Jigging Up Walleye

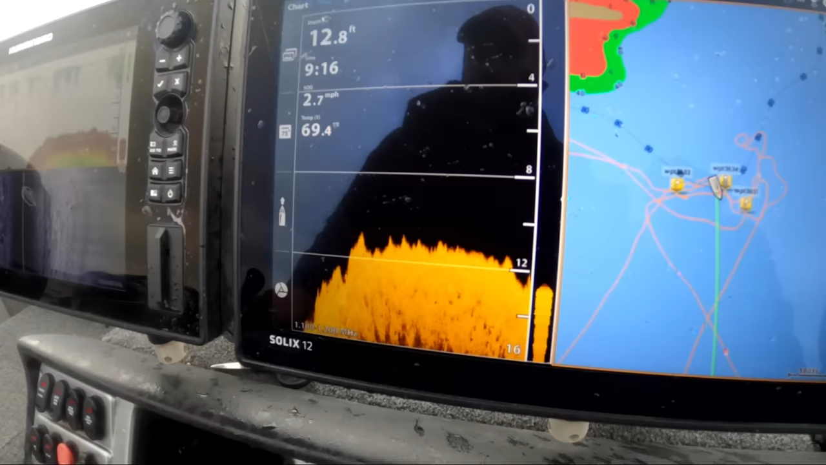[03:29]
On screen: depth 12.8 ft, speed 2.7 mph
We've got pretty amazing technology in the boat that we'll share with you, but you don't need that. The thing about coming here is you are just a good fisherman by being here.
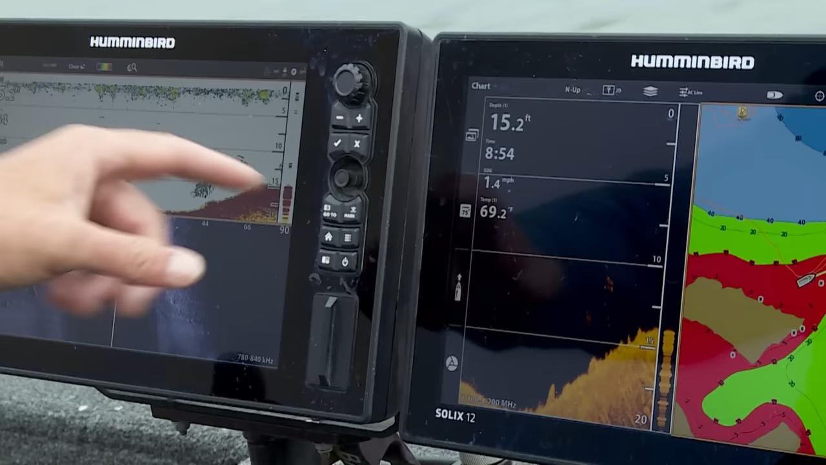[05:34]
On screen: depth 15.2 ft, water 69.2°F, speed 1.4 mph
it's got 2D sonar, it's got side imaging,
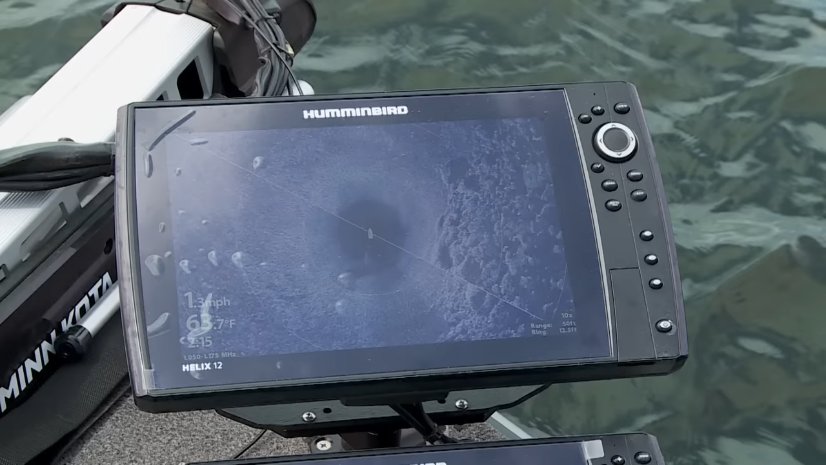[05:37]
it's got 360 imaging, and it has live imaging.
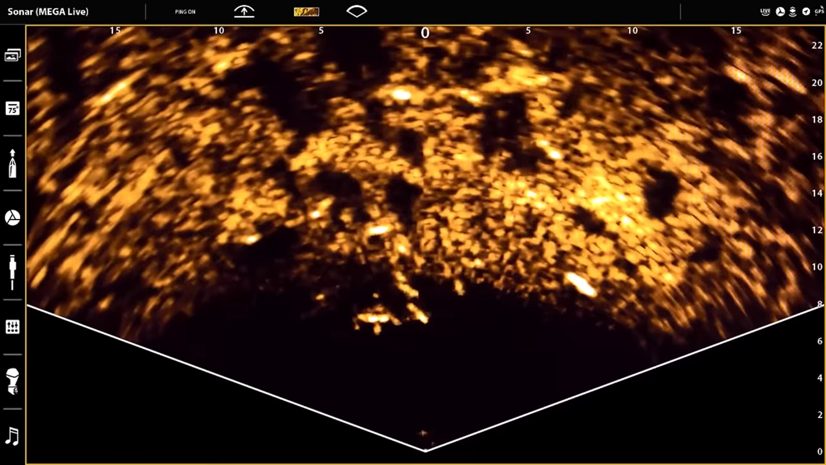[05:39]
So it really has the entire technology suite that's available on the market today.
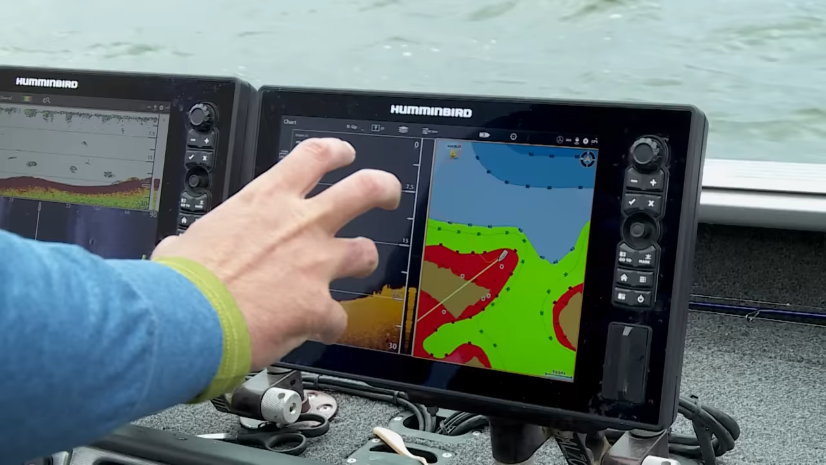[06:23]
And what I've got with this deal is it's set up for the shallow water highlight to be in 10 feet or less. So anything that's 10 feet or less is in red. So that gives me a good idea of where I don't want to go. And right now we're targeting walleye in roughly 18 to 23 feet.
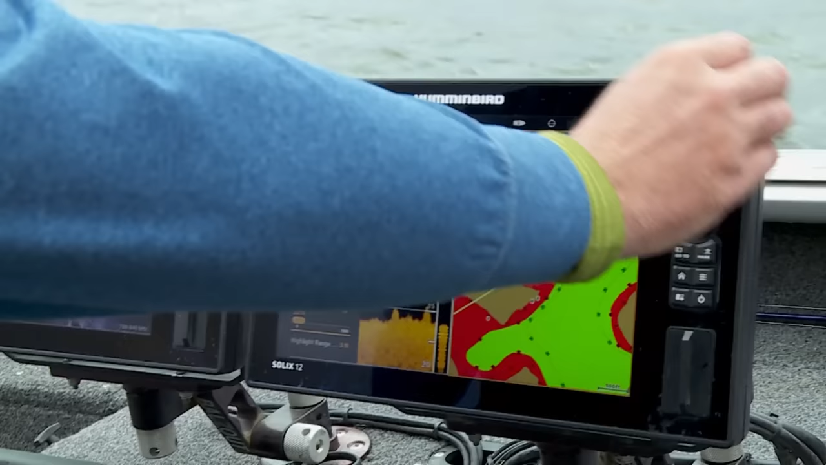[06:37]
So I have my depth highlight set up for 18 to 23 feet.
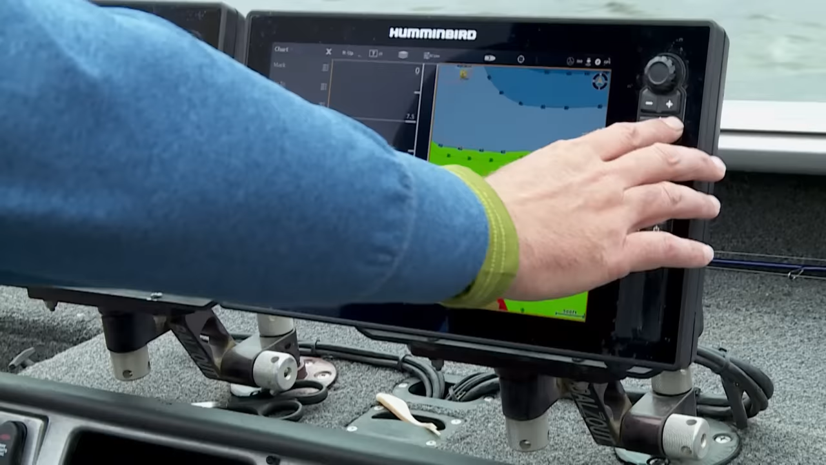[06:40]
Now everything on the lake that's in that depth zone turns bright green.
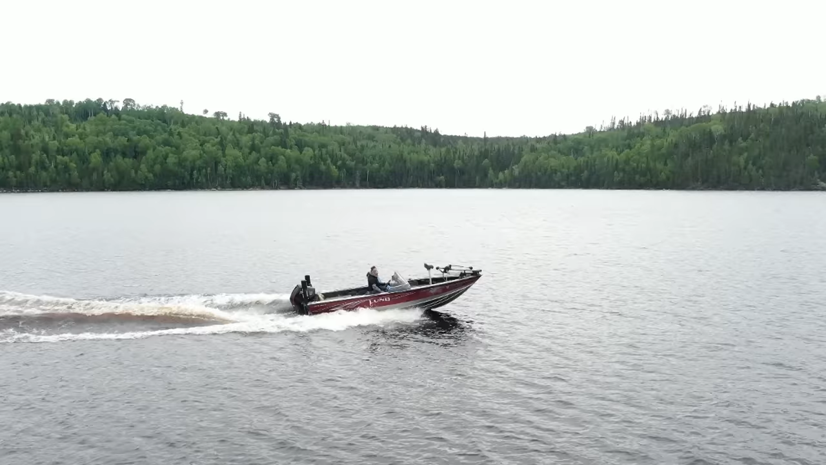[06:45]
It doesn't mean you can just go rip across the lake without regard for what could be down there.
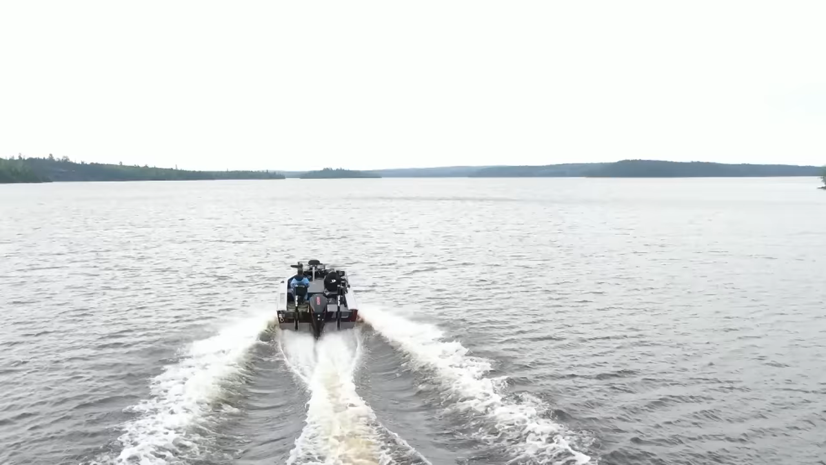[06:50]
You still have to be safe, but that really narrows down where we should start the hunt. From there, we've got 2D sonar. So if you're looking at a package, the mapping and the 2D sonar are the most important things.
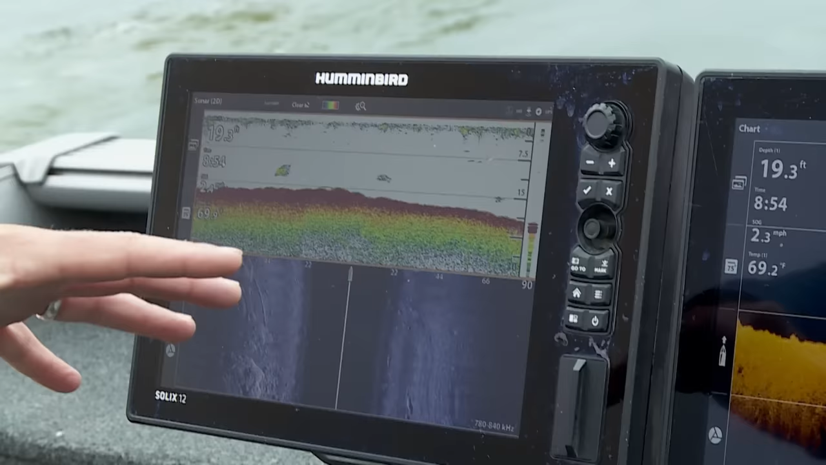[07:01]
On screen: depth 19.3 ft, water 69.2°F
We use the 2D sonar to look at what's exactly below us. So it's a nice cone that goes down, and so we can see if there's fish in the rocks.
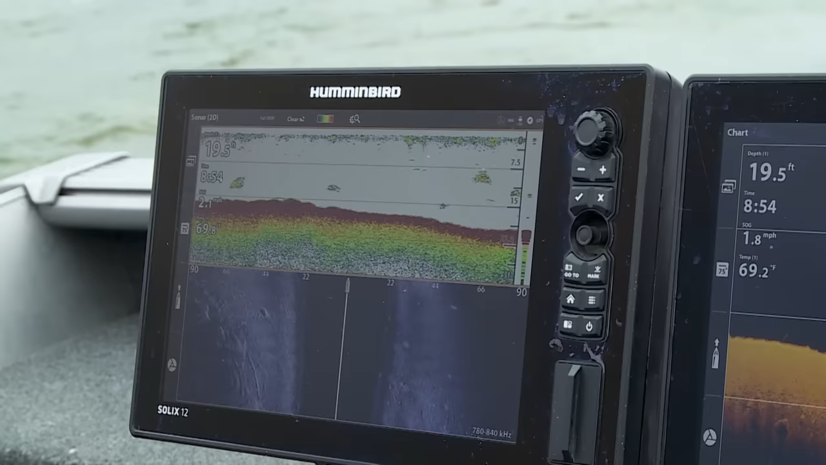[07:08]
On screen: depth 19.5 ft, water 69.2°F, speed 1.8 mph
You get those nice little hooks, and it's a really good idea to show you what's down there, and everybody's familiar with this technology.
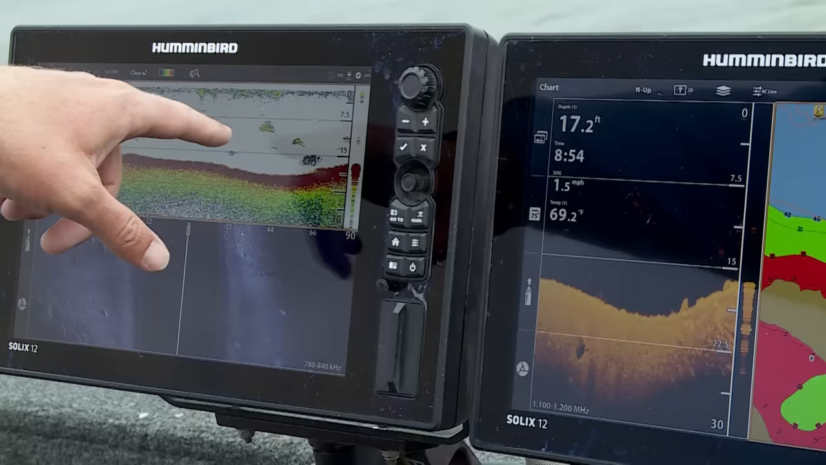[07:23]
On screen: depth 17.2 ft, water 69.2°F
On the 2D sonar, the down imaging essentially truths that for us. So we can see if there's separation from the bottom. We can tell if it's a densely packed school of bait fish or if it's actually indeed a really big fish.